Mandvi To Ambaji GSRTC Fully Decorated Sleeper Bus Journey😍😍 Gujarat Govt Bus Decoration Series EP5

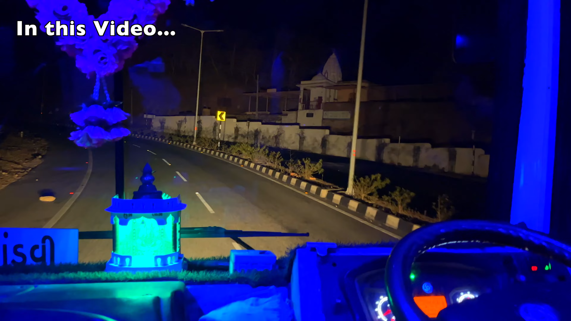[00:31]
ये त्रिशूलिया घाट का जो त्रिशूलिया माता जी है ना, हाँ। उसका मंदिर है ये।
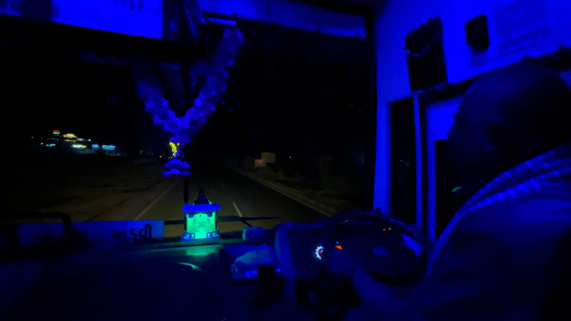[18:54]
दक्षिण भारत में चला गया, कहाँ चला गया वो, ये सामखियारी ऐसा पॉइंट है, कच्छ के अंदर एंटर होने का ये सामखियारी मेन पॉइंट है।
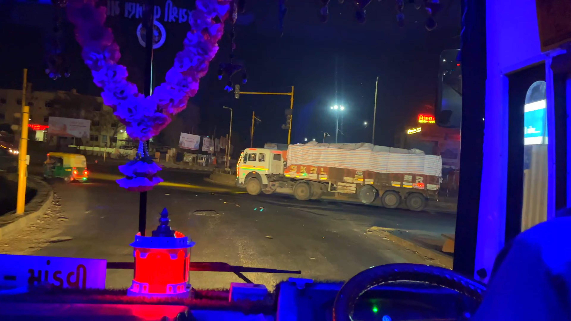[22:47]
दोस्तों आ चुका है अहमदाबाद दिल्ली मेन हाईवे और जस्ट पालनपुर में एंट्री ले ली हमने।
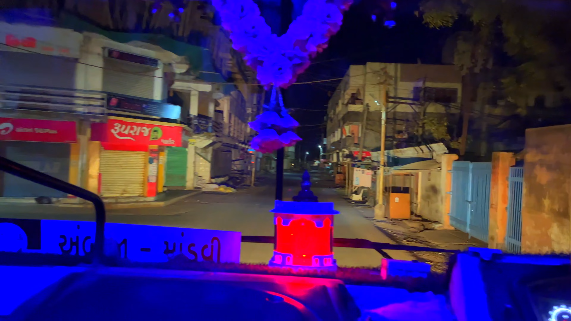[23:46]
तो दोस्तों पालनपुर की शहरियों में से निकलते हुए अंबाजी तीसरा घाट यहां से स्टार्ट होता है।
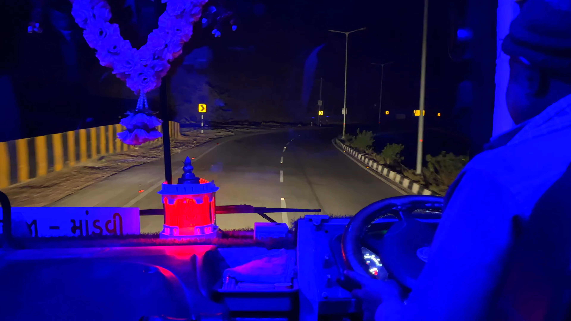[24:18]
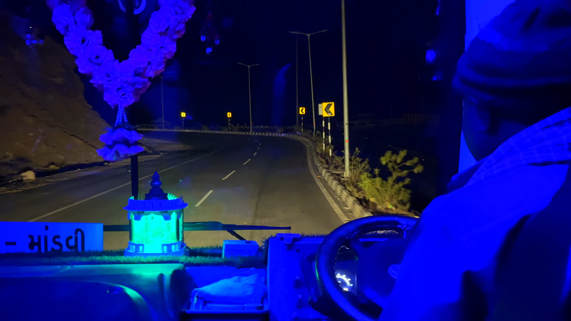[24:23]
ये त्रिशूलिया घाट का जो त्रिशूलिया माता जी है ना उसका मंदिर है।